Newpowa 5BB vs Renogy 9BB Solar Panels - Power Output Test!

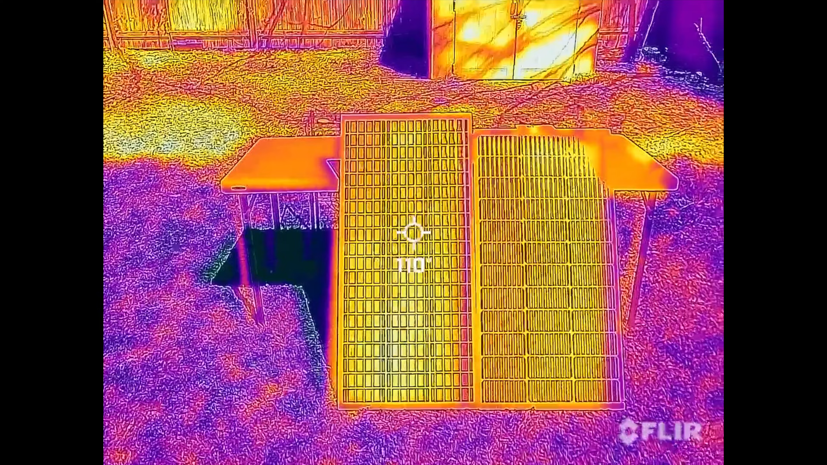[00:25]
But when I checked, both panels were the exact same temperature.